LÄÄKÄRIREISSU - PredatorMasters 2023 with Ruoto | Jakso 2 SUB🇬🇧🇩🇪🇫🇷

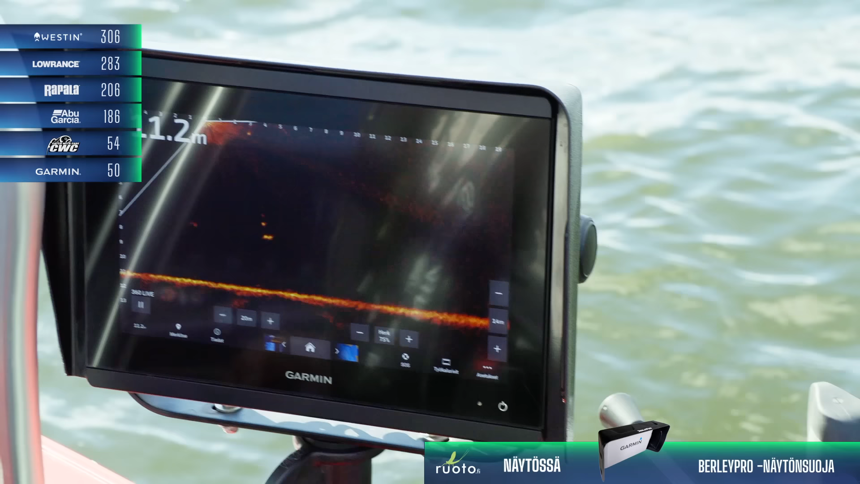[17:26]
Ei tahdo ottaa. Ei tahdo ottaa.
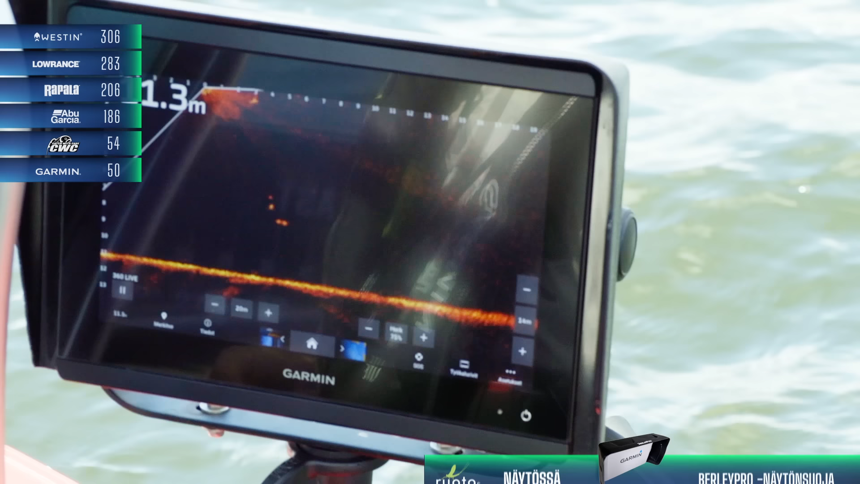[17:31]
Tomi yrittää sitä tossa parhaimmillaan härnätä. Härnätä ja saada jollain konstilla nyt vaan iskemään.
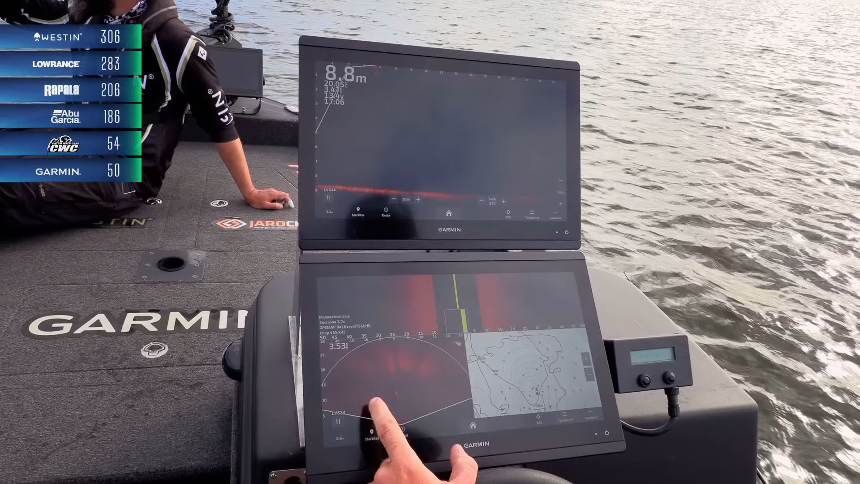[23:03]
On screen: depth 8.8 m
Sitten on perspektiive. LSV34-anturilla. Mä pystyn säätämään perspektiiven kulmaa tuolle sähköisellä säätimellä.
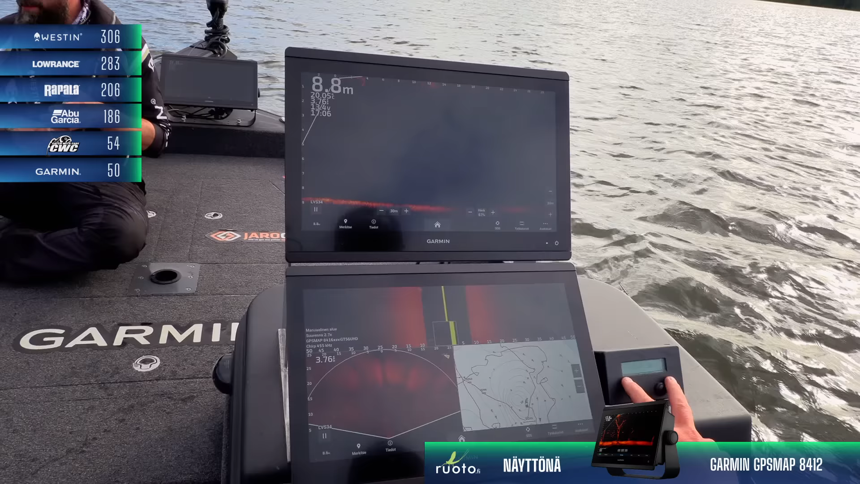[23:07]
On screen: depth 8.8 m
Eli saadaan haettua aina se pohjan kulma tuonne aika etäälle.
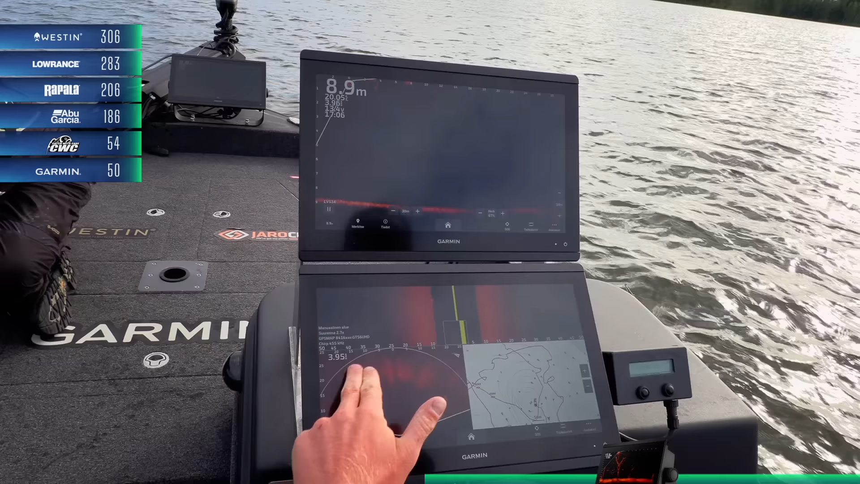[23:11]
On screen: depth 8.9 m
Sitten mulla on yläruudussa ihan pelkkä live-näkymä.
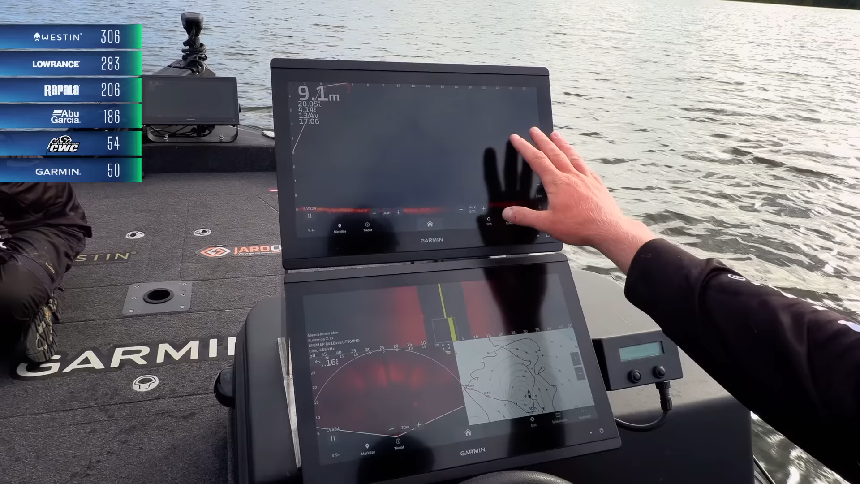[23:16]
Joskus saatan käyttää tästä toista viistoluotajan kuvaa tai sitten on pelkästään live-näkymä niin kuin nyt on ollut. Täällä on myös LSV34-anturia.
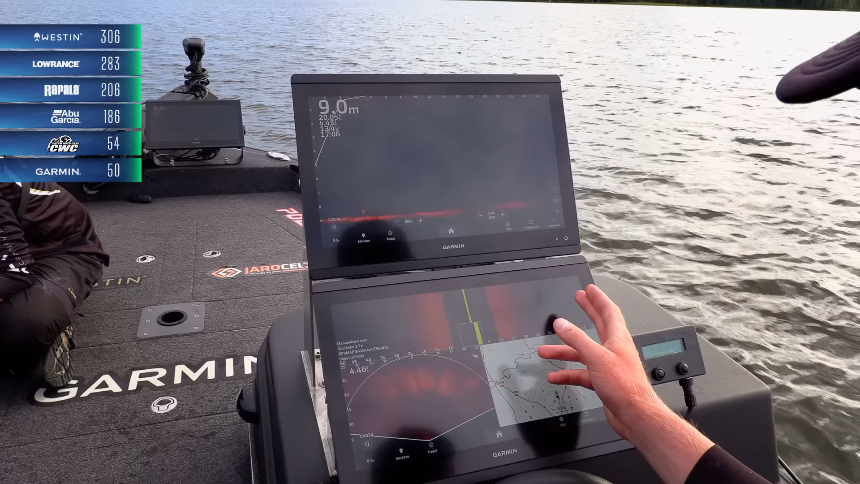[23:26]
On screen: depth 9.0 m
Viistossa mä käytän GT5-6-anturia ja se on hyvin usein mulla 50 metrin rangella.
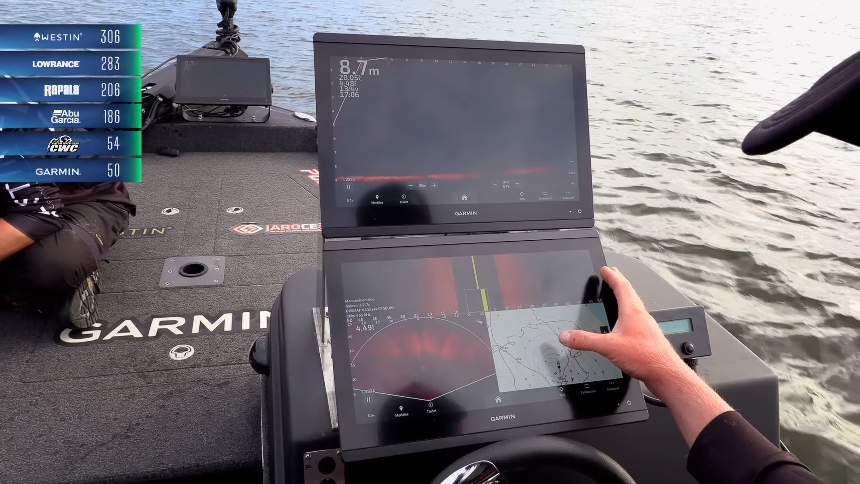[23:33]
On screen: depth 8.7 m
Se on aika iso range ja siihen nähdään, että mä aika usein ajan semmoista 7-8 kriisaa tunnissa, jos se on vähänkään luotausolosuhte kohillaansa. Mutta tämä anturi jaksaa piirtää kyllä pitkälle. Säädästä sen vertaan, että mä tykkään säätää tämän niin tämän kuvan,
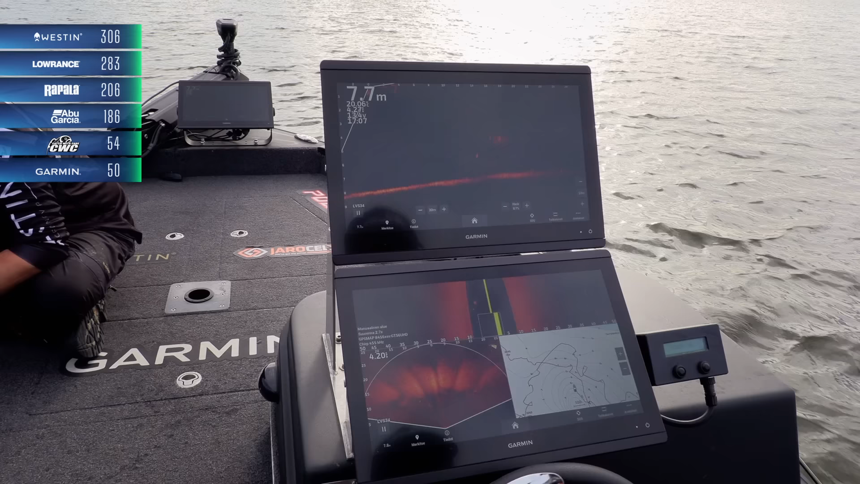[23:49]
On screen: depth 7.7 m
että tää äärilaitaisi aina käytännössä musta.
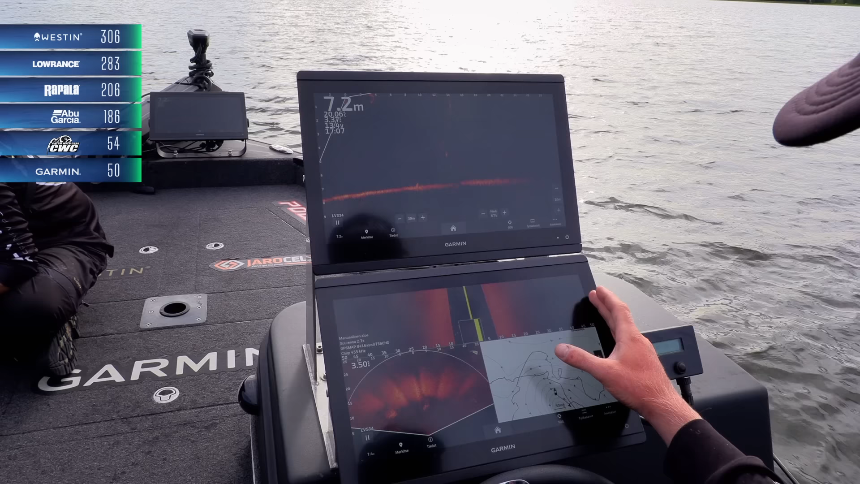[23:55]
On screen: depth 7.2 m
Tää on semmonen setup, miten mä säädän kontrasti ja kirkkauden.
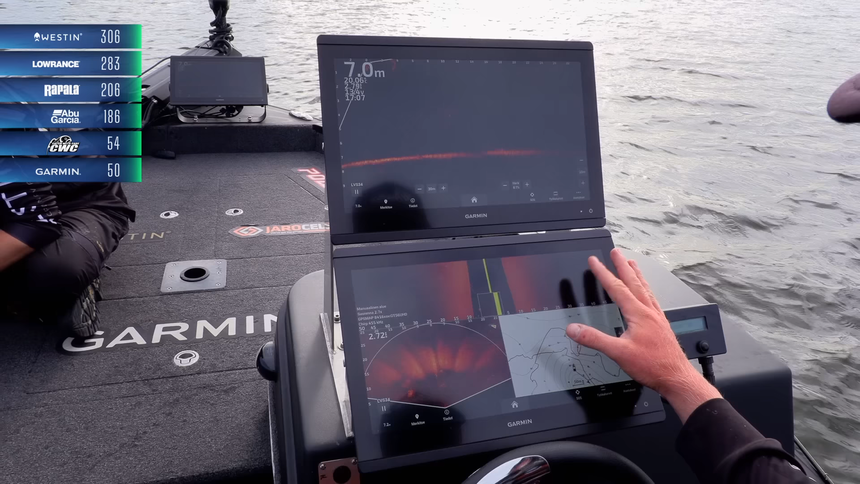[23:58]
On screen: depth 7.0 m
Kontrasti mulla on siinä 6-70 välissä ja sit mä säädän kirkkaudella tämän niin, että äärilaito jää mustaksi.
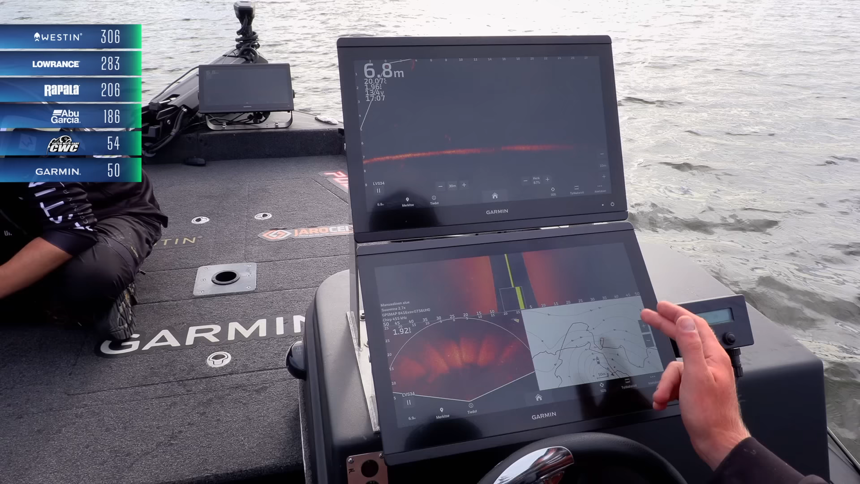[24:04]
On screen: depth 6.8 m
Vaikka se on musta, niin se piirtää kyllä kalat. Se ei tarkoita sitä, että se loppuisi se piirtoteho sinne.
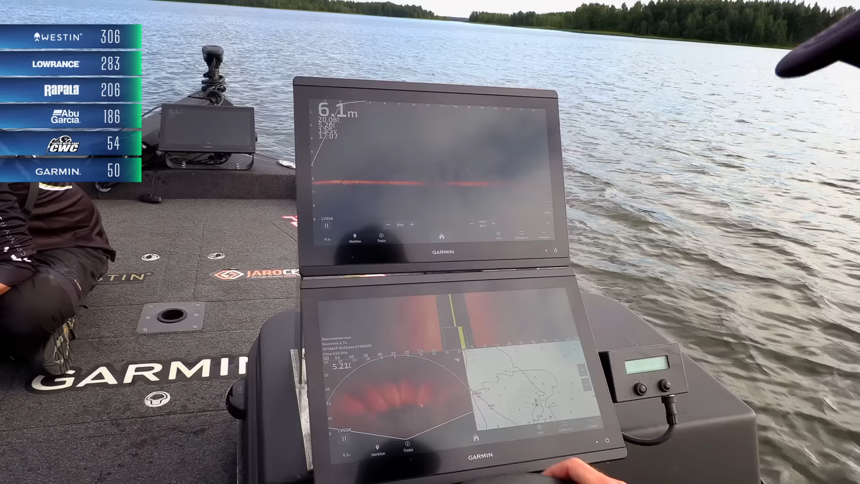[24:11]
On screen: depth 6.1 m
Livekuvat on säädetty mulla sillä lailla, että mulla on käytännössä kaikki häiriön poistut pois päältä.
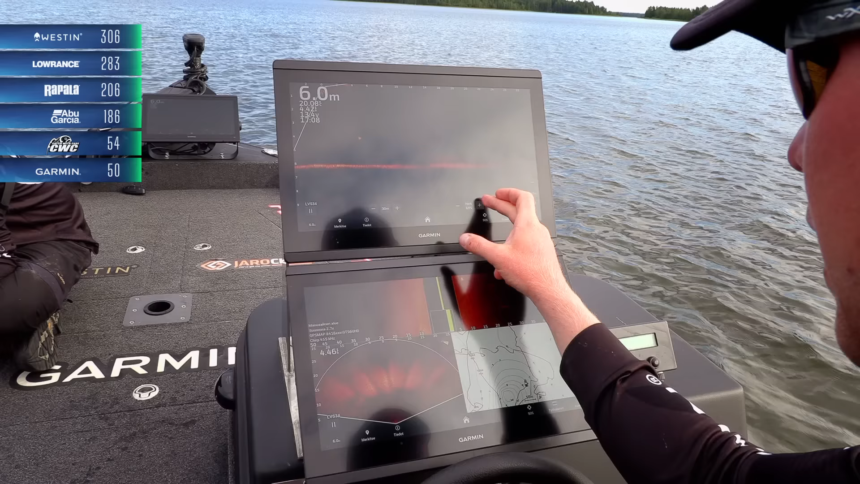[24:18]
On screen: depth 6.0 m
Sit mä vaan säädän herkkyydellä kuvan sopivaksi siihen vesiolosuhteeseen, missä mä milloinkin oon.